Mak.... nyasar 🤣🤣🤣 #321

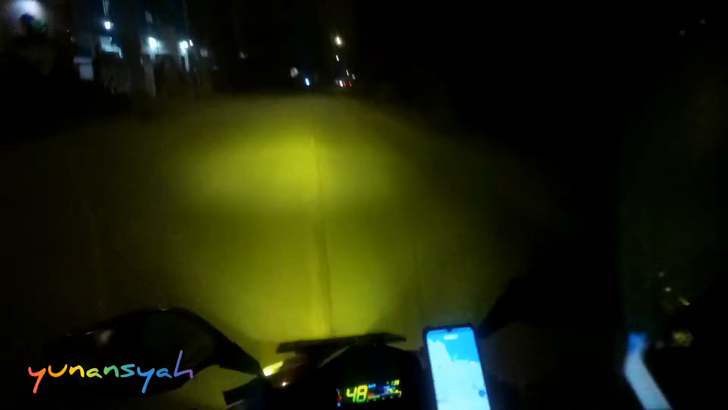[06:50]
Yang mesen Mas Sulaiman, yang terima Mas Firdaus. Wah, nama Nabi semua nih. Seolah amanah ya, kita antarkan ini barangnya, selamat sampai tujuan. Oke lah, kita lewat sini lagi. Tadi tuh kan udah di sana tuh, di arah, udah mau ke arah Rawa Bogor.
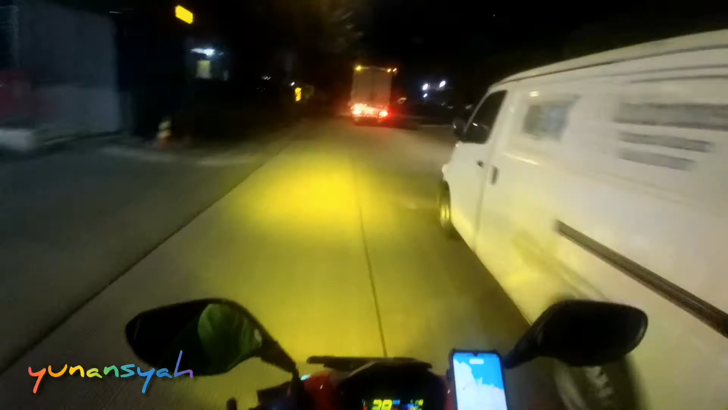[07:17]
Iya, kita sudah di jembatan 2.
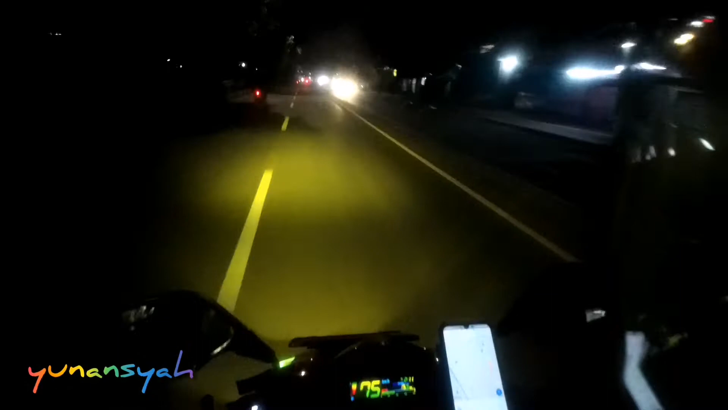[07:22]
Kita naik flyover ini, jembatan. Lumayan lah ya, Terminal 3 susah meet up-nya. Tadi meet up-nya di Taman Pensil, tadi di bawah.
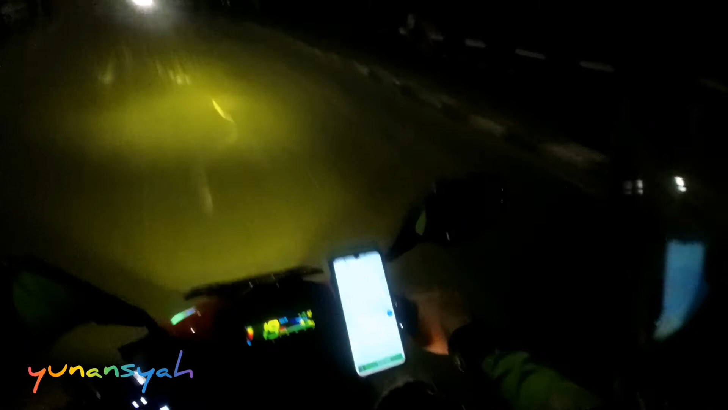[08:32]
Oh, nganan bor, belok kanan gitu.
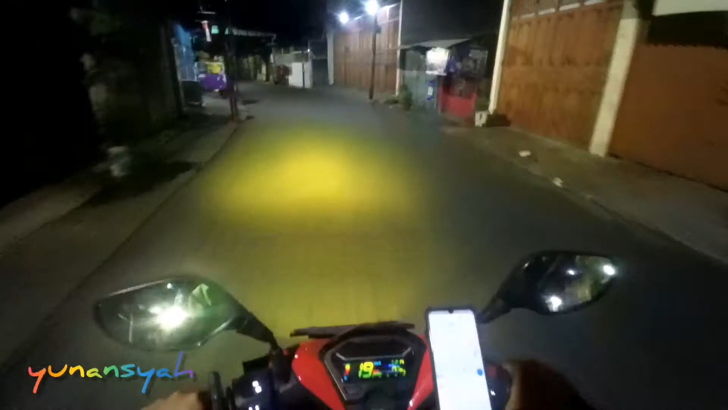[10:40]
Di portal ya kita muter-muter lagi nyari jalan yang bisa diakses.